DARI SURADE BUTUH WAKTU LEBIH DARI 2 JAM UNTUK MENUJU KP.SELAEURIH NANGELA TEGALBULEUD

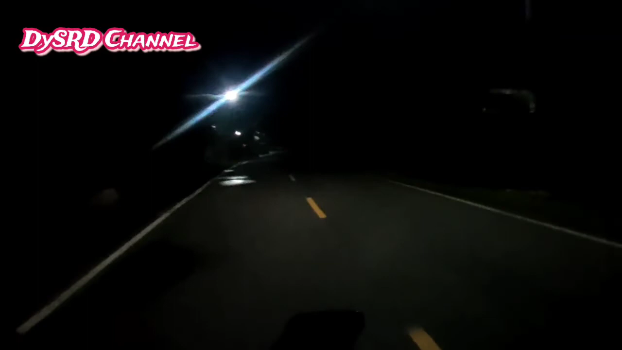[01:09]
Kita di sini mencari dulu ini BBM, guys. Namun tidak dapat ya, karena masih pagi, masih pada tutup. Kita lanjut kembali lah perjalanan ini.
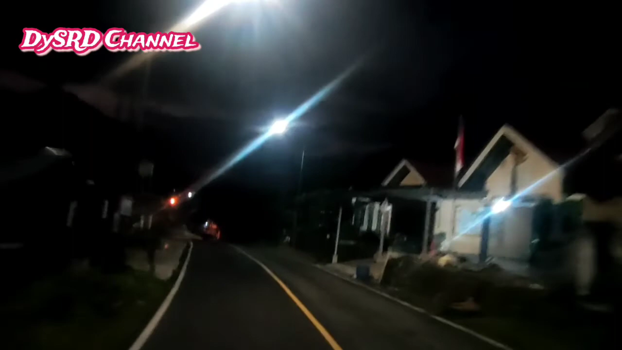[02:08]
Nah, tadi semalam itu hujan deras banget ya. Kalau di jalan bertekstulkan aspal seperti ini, mungkin air sudah tidak ada ya, tidak ada genangan-genangan.